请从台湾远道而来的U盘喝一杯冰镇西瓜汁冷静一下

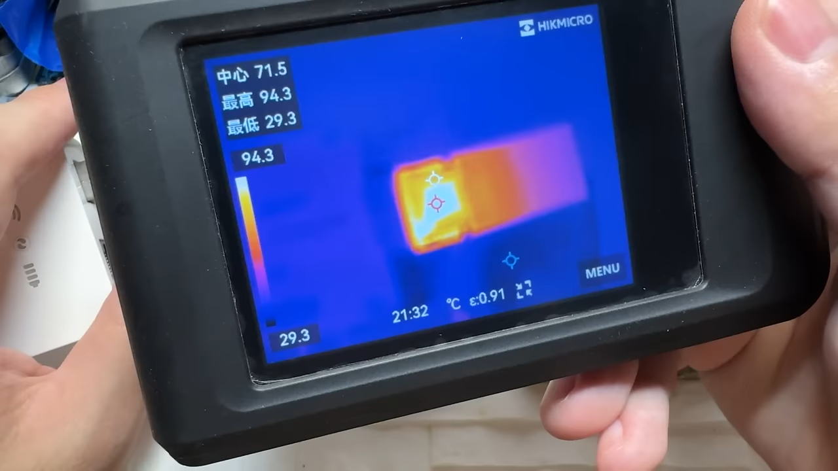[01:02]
On screen: spot 71.5°C, max 94.3°C, min 29.3°C, scale top 94.3°C, scale bottom 29.3°C
果然没错主控在发烫
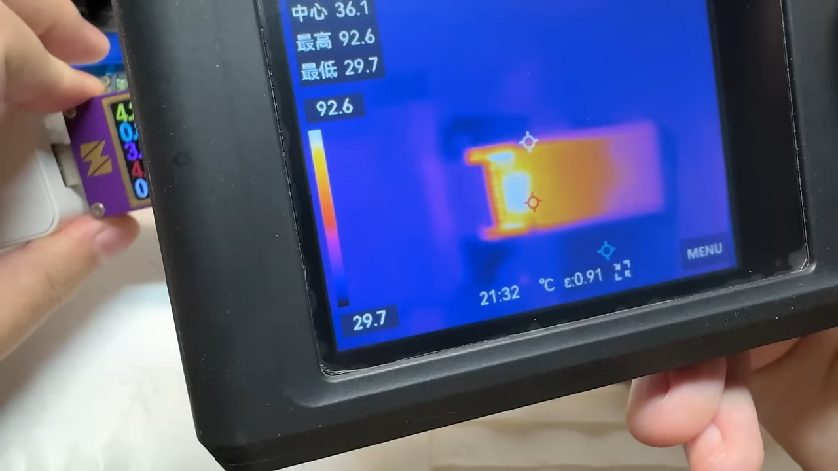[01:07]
On screen: spot 36.1°C, max 92.6°C, min 29.7°C, scale top 92.6°C, scale bottom 29.7°C
颗粒看着还好咱们先把这一个主控给它干掉